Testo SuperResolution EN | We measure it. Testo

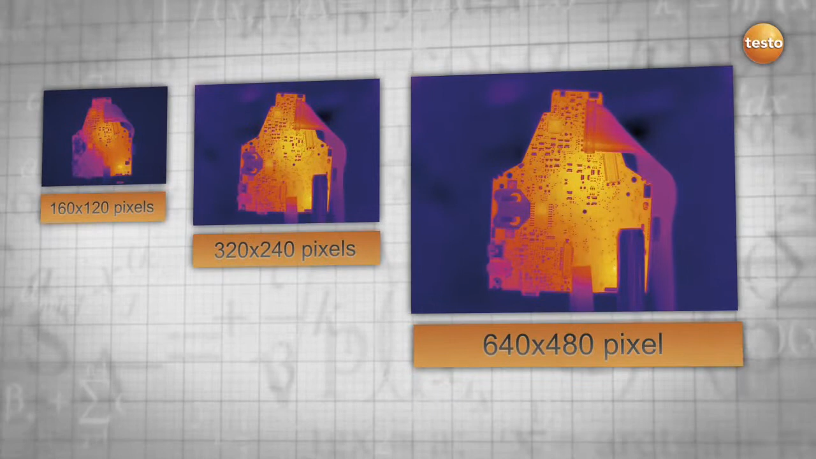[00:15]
It makes the image quality of your Testo thermal imager a cut above the rest with four times as many pixels and a more detailed picture.
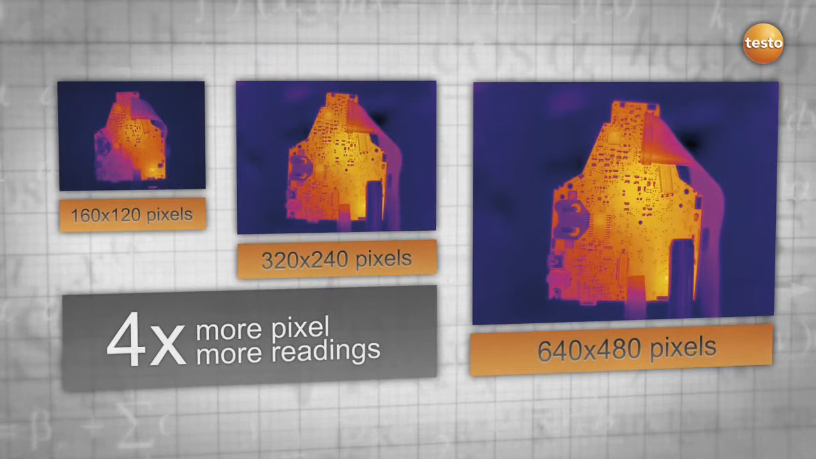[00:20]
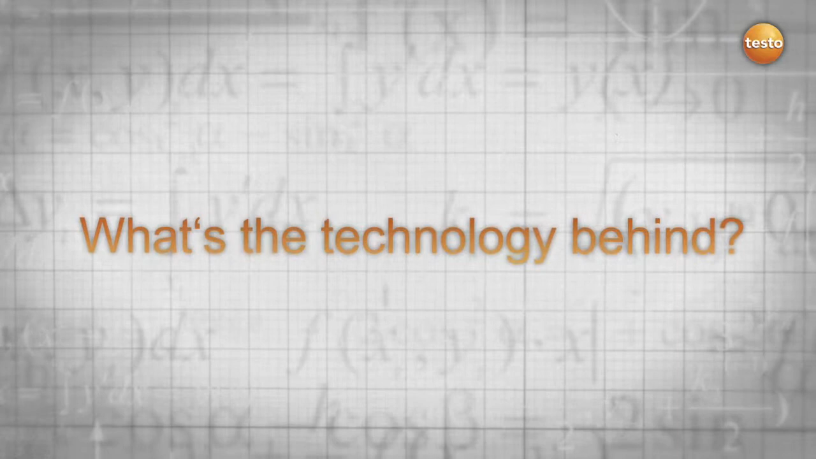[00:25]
The Super Resolution technology uses natural hand movement and takes multiple images rapidly,
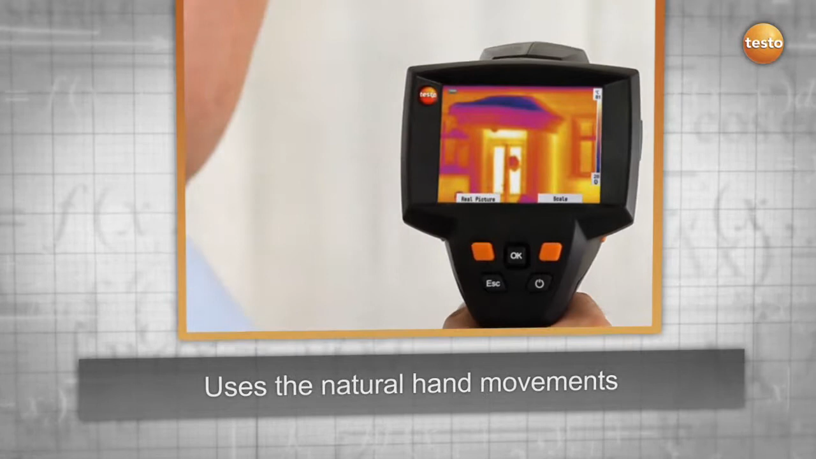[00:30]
one after another, which are slightly shifted to each other.
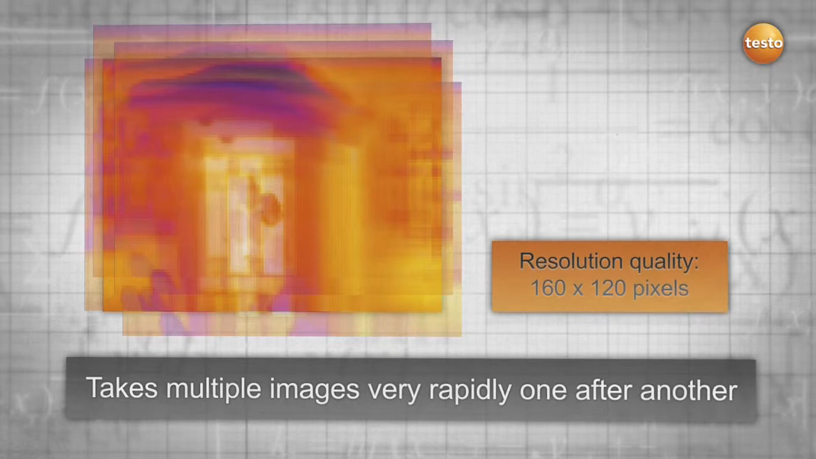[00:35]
Using an algorithm, these images are then calculated to obtain one image. The result?
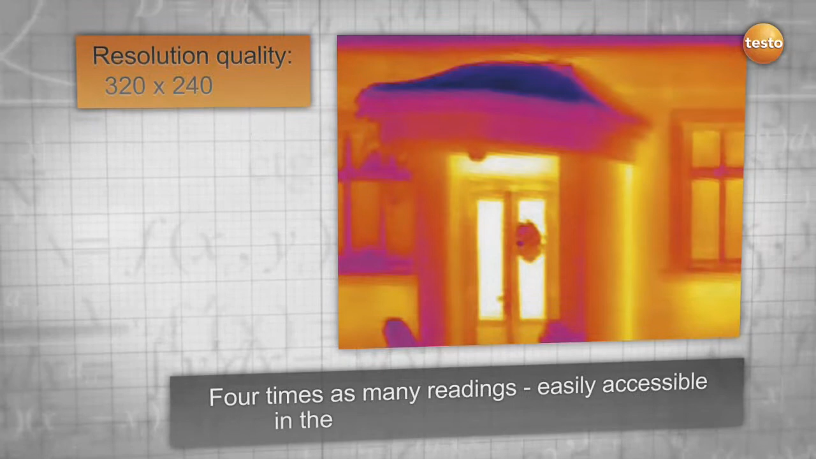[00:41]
Four times as many readings and a much better thermal image resolution.
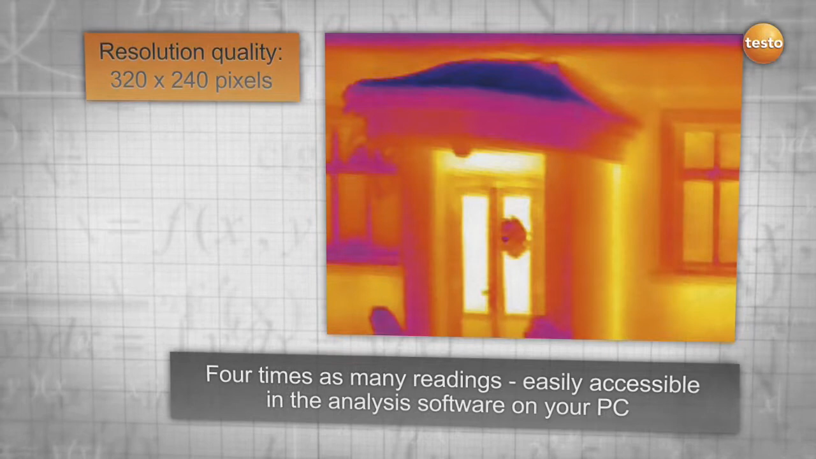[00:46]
It is important to mention that this technology captures real measuring values which can be compared to a higher detector resolution.
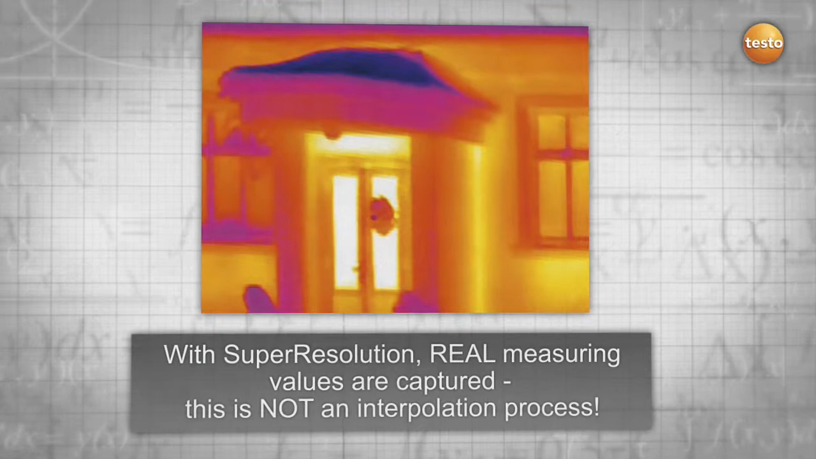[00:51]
This is not an interpolation process where artificial interim values are produced. The problem is well known.
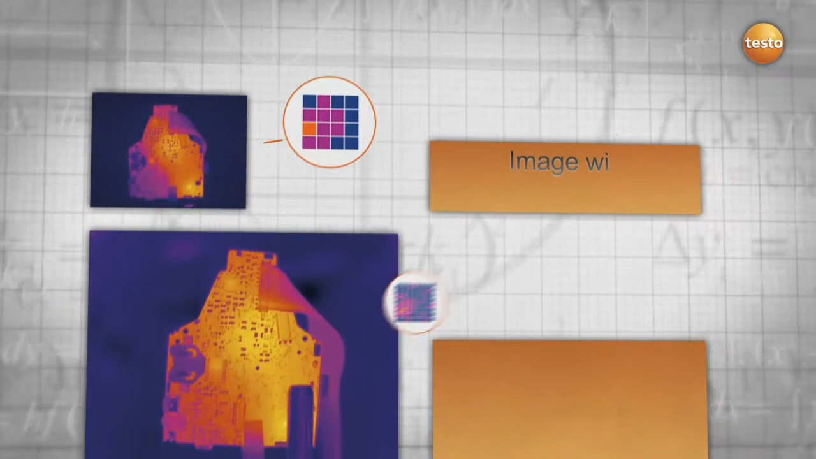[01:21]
you get more information out of your thermal images. Your result? An improvement of the geometrical resolution by 1.6 and an increase in your pixels by 4 for more details and safety.
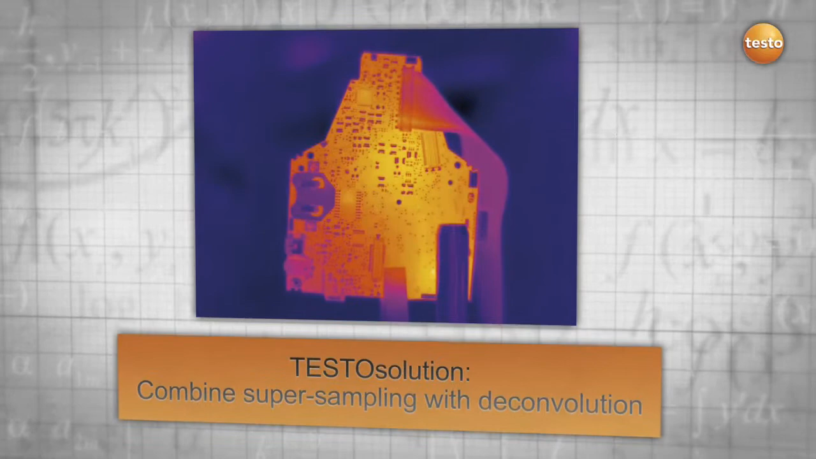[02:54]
All we need is the natural movement of your hand and a smart algorithm provided by Testo.
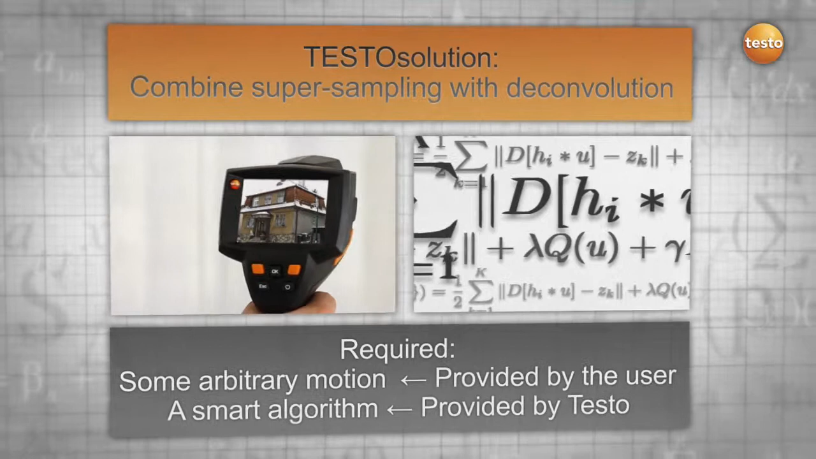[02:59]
The technology works as follows.
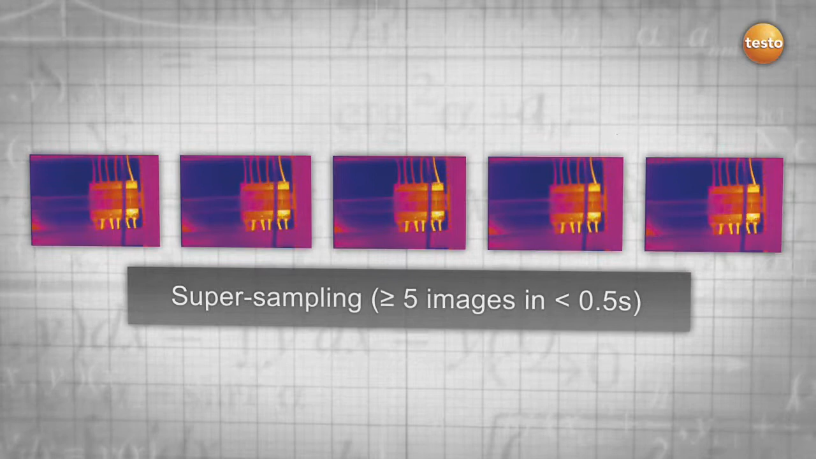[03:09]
The thermal imager takes multiple images in less than 0.5 seconds. They are combined in one high-resolution image,
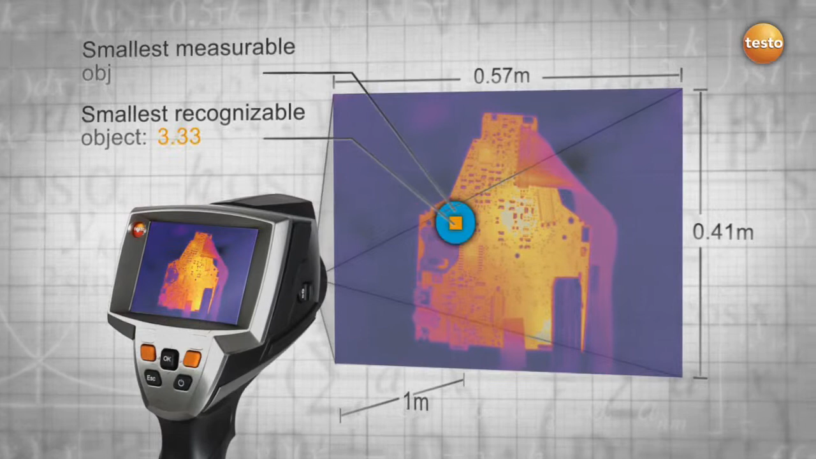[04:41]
As your smallest measurable object decreases in size, you are still able to detect more details while maintaining the same distance to your measured object. The conclusion.
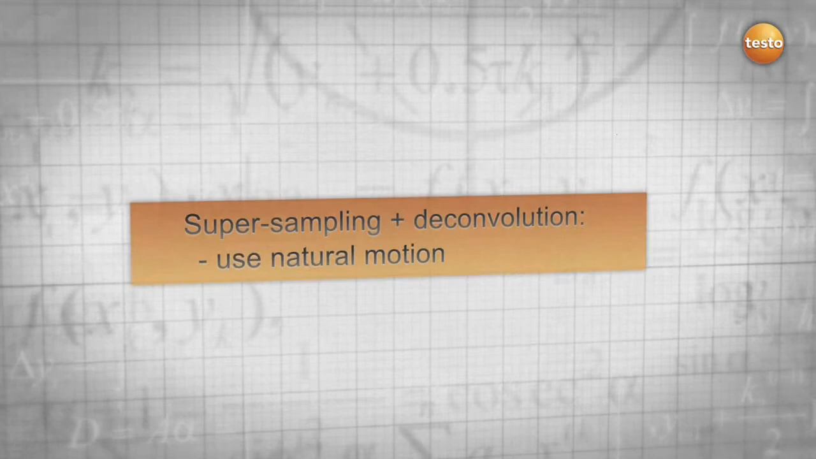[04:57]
With the aid of the natural movement of the hand, super-resolution combines all advantages of super-sampling
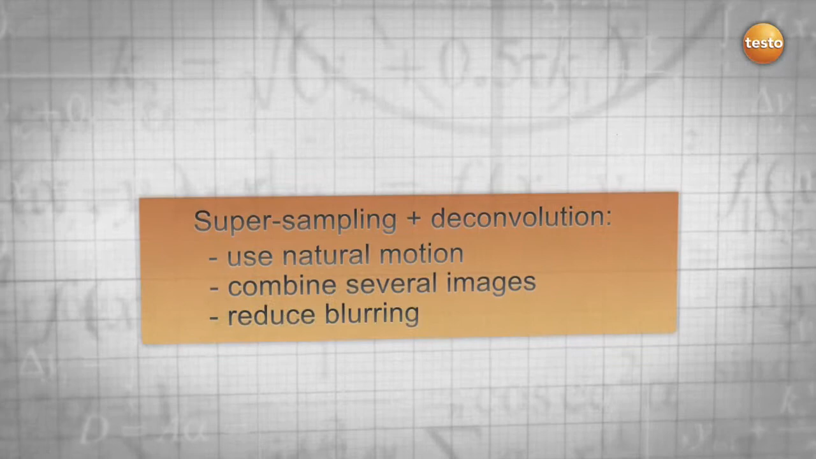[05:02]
and deconvolution into a new and revolutionary technology.
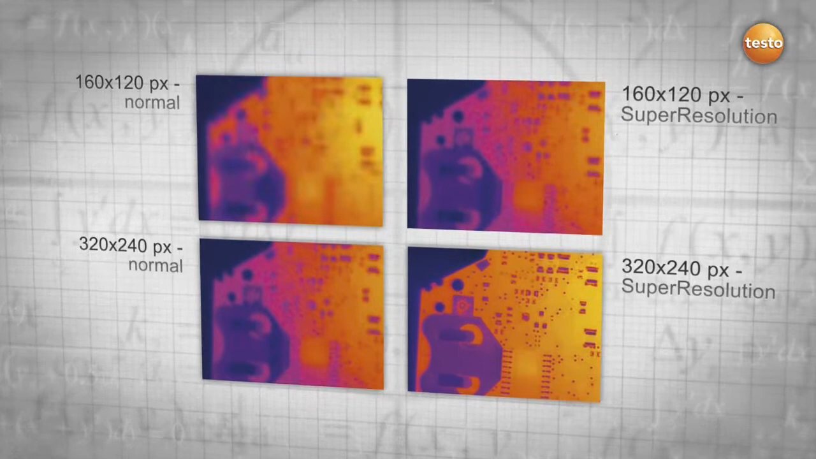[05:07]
As a result, super-resolution improves your resolution and allows you to thermograph even smaller objects and see more details.